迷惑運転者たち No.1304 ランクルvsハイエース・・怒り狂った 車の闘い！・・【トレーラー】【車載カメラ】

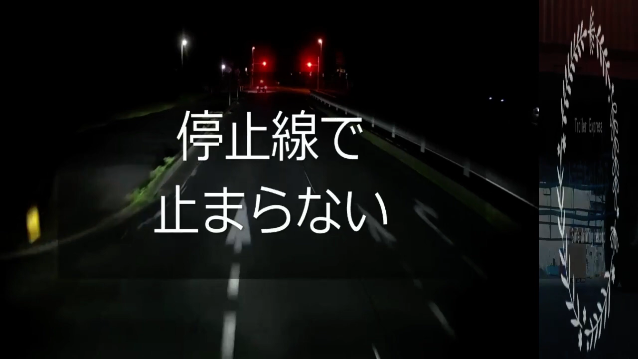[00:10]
おい、ここ横断歩道過ぎちゃったよ。マジか、こいつ。なぜピタッと止まれねえんだろうね。日頃からそういう運転してるから当たり前のようにやってんだろうね。